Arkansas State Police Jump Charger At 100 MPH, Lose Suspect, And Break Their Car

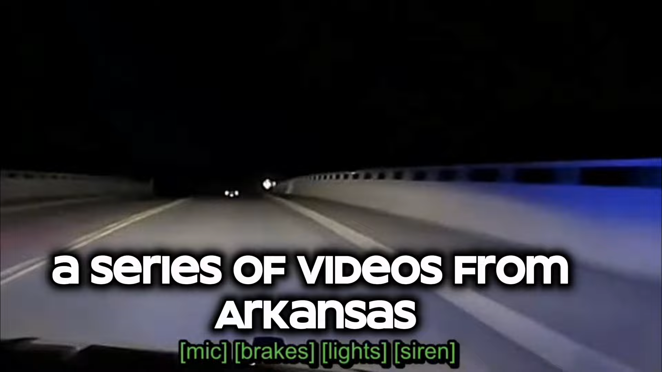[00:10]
A series of videos from Arkansas demonstrate just how dangerous some of those methods can be.
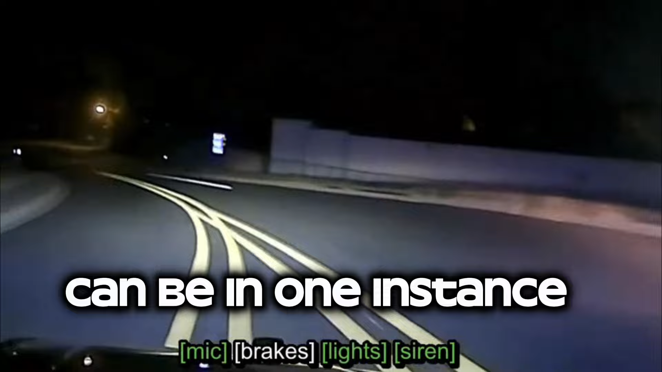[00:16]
In one instance, a truck dumps his Dodge Shaker at nearly 130 plus per hour, 160 kilometers per hour,
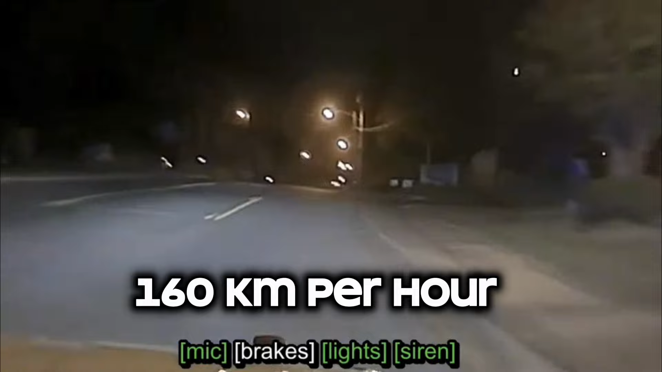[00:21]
before ending the chase due to self-reported damage.
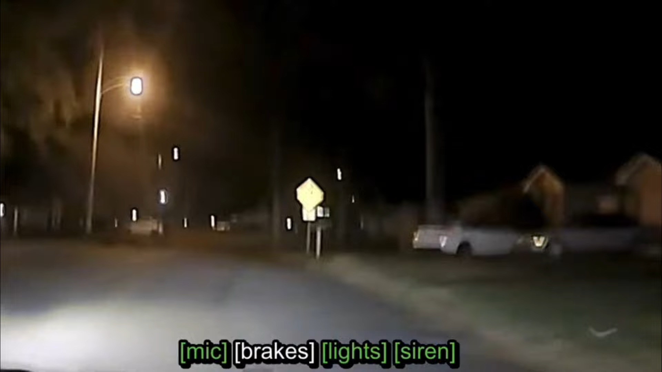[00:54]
At one stage, he hits a traffic control speed level at 96 miles per hour, 154 kilometers per hour, based on his A-car GPS.